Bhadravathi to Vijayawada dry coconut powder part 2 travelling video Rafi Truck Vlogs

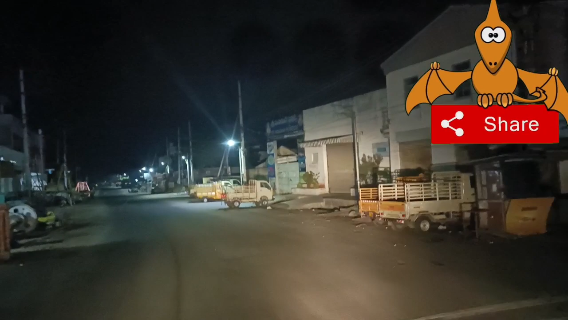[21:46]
ఇది మనం ఇటు నుంచి వెళ్తున్నాం కాబట్టి ఇది ఈ రోడ్లోంచి వెళ్ళిపోవచ్చు. ఇది కూడా నో ఎంట్రీయే పగలు, అంతా నైట్ జర్నీయే చేయాలి.
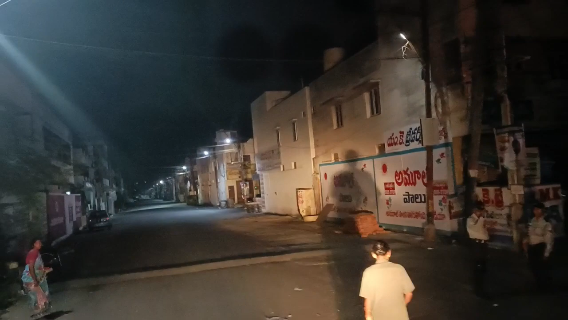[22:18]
ఇక్కడ మన కొట్టు నెంబర్ వచ్చేసి 79. బండి ఇక్కడ పెట్టయితే ఇంటికి వెళ్తాను ఫ్రెండ్స్.
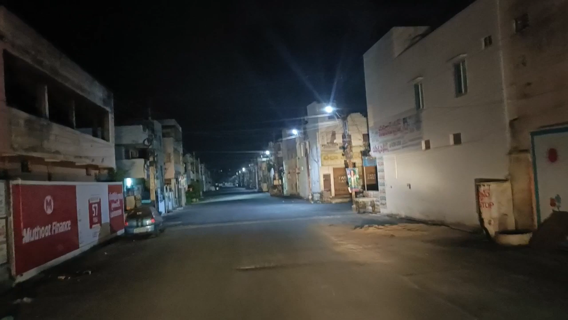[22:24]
ఓకేనా, టైం వచ్చేసి మనకు 12:30 అయింది, ఇంటికి అయితే వెళ్తాను ఇంకా.